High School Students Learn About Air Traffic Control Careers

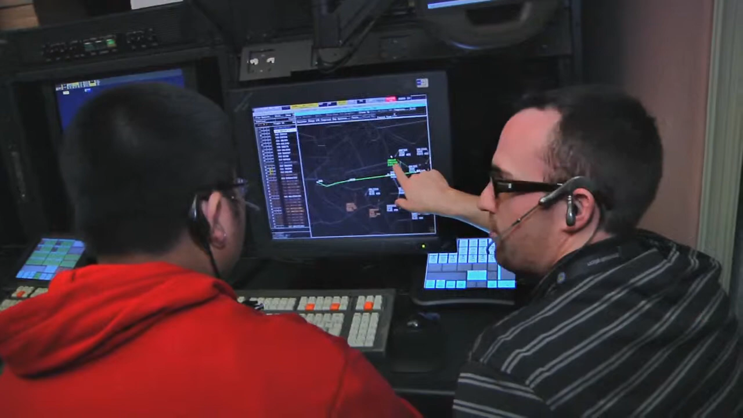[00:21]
the students met with real air traffic controllers and had the opportunity to direct simulated airplanes in the dynamic simulation lab.